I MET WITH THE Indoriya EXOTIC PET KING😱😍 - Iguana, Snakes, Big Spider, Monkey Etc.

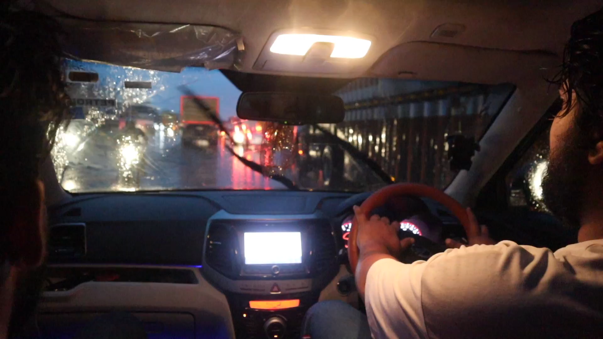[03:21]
बताओ भाई यार इतना गलत हाल हो रखा है यहाँ पे, बड़ी मुश्किल से पहुंच जाए बस एक बार, फिर टेंशन ये है कि आते वक्त कहीं ऐसा ना हो जाए कोई बारिश होता है आते वक्त पूरा एकदम। भाई मतलब आज का दिन मैं सोच रहा हूँ आप कि घर पहुंच जाए ना अच्छे से तब होगा मेन फतेह।